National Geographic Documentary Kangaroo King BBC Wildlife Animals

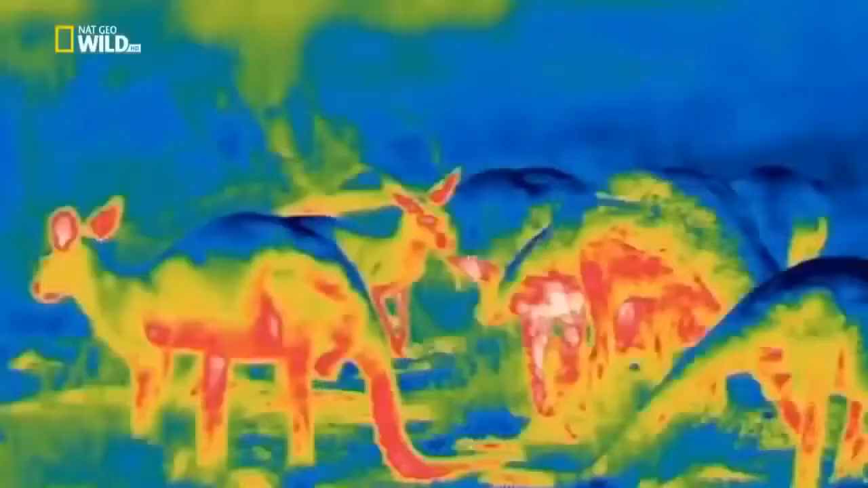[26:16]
The fur on their backs reflects about 30% of incoming heat and keeps their skin cool, the blue parts of this thermal footage.
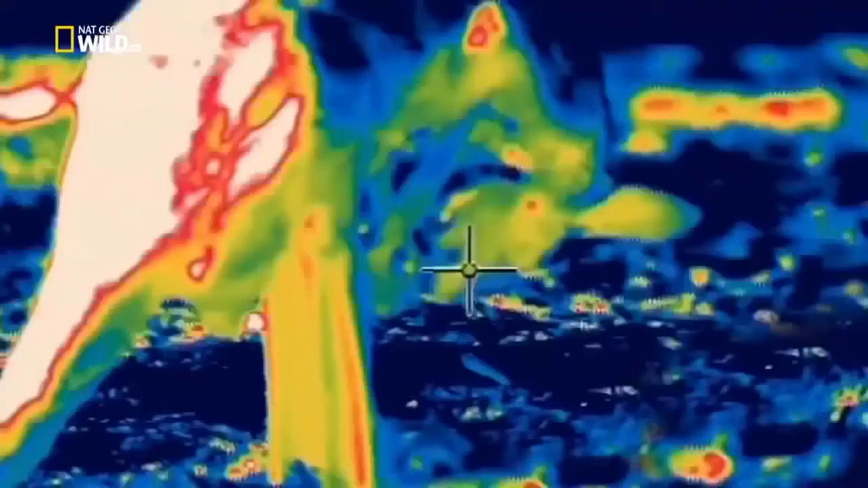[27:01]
Reds defend their sperm by licking their scrotums to keep them cool. And in contrast to their battle strategy of retracting the scrotum,
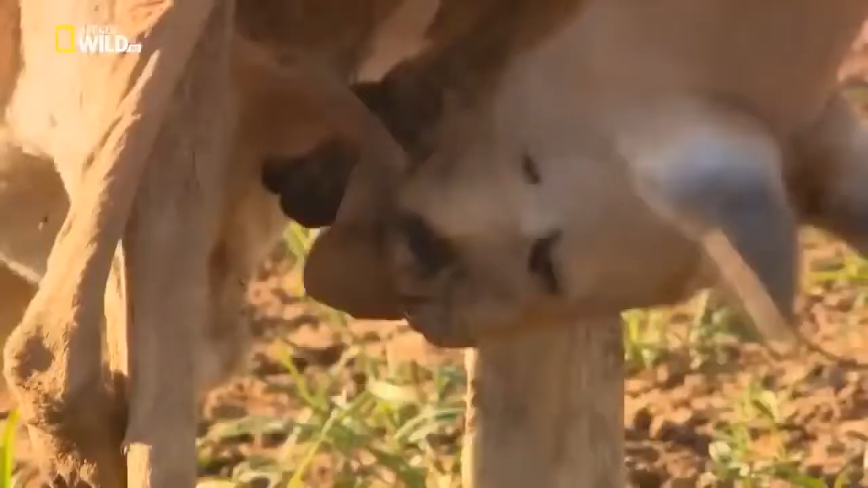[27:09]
males let their testicles hang way down below their overheated trunks,
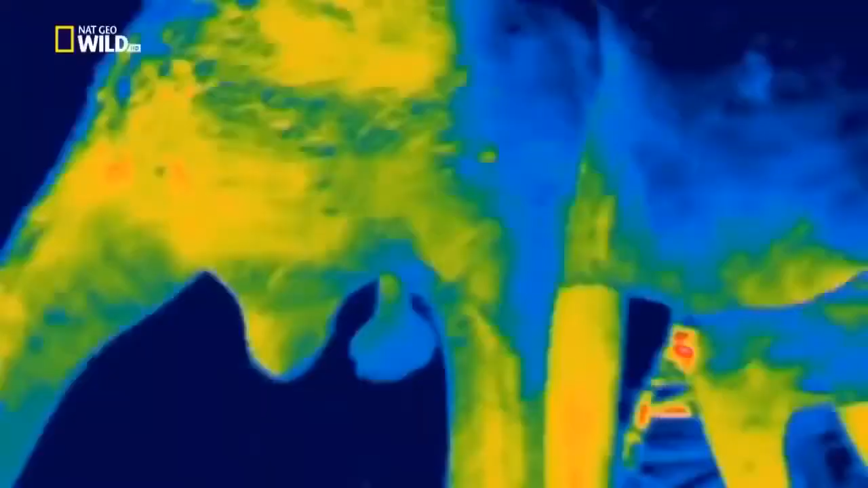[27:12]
keeping them about seven degrees cooler than at their cores.
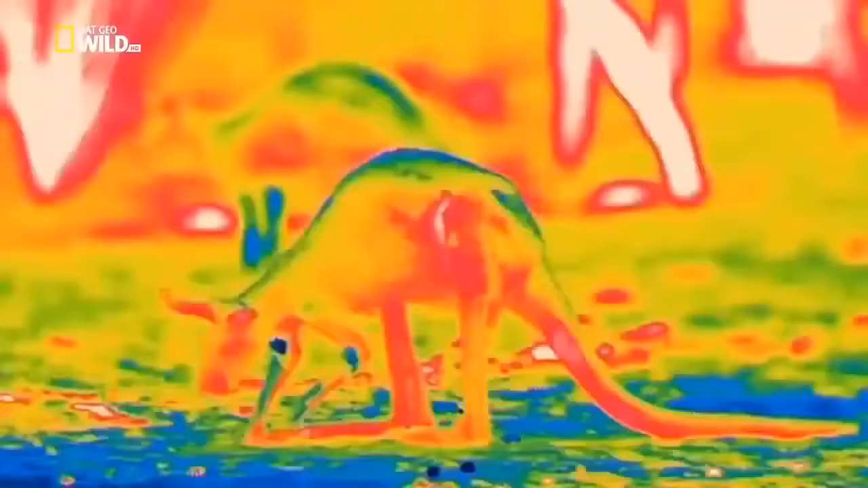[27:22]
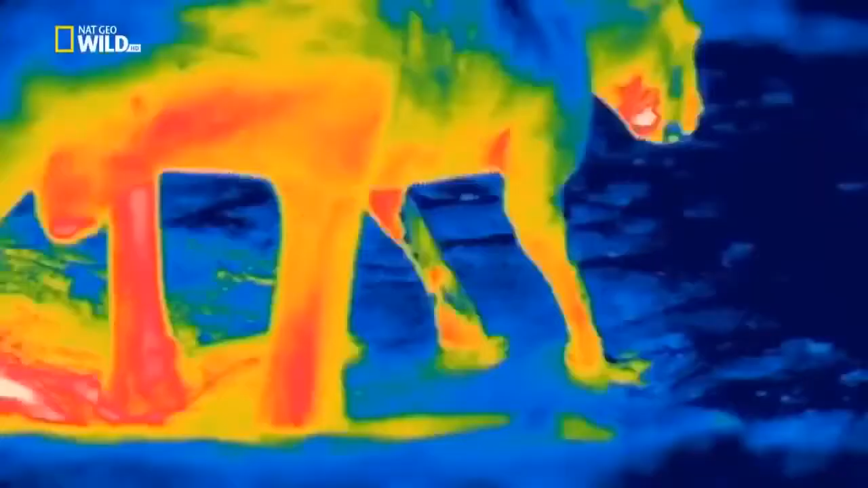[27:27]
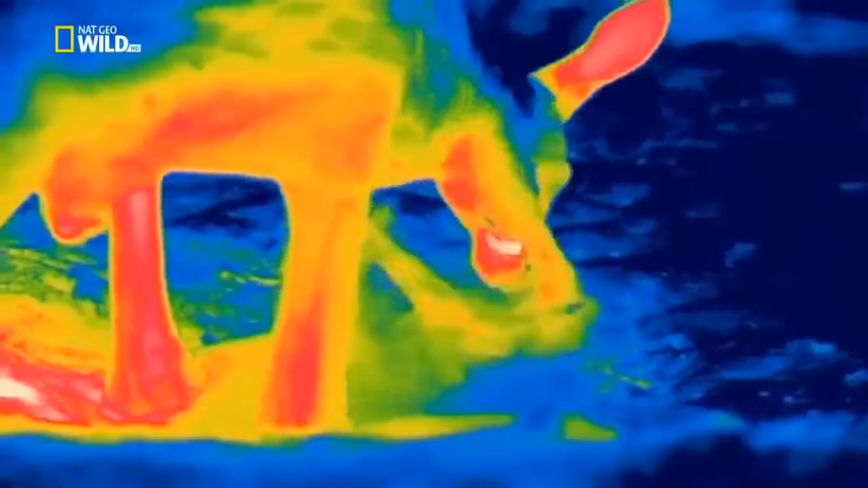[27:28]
Red kangaroos dig until they reach cooler soil,